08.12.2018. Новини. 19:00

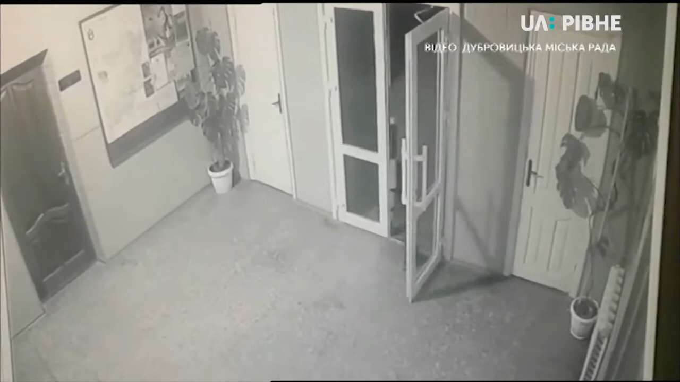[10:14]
На них видно, як невідомі вибігають із приміщення, тримаючи у руках рюкзаки. Пресофіцерка Нацполіції області Марія Юстицька учора повідомила,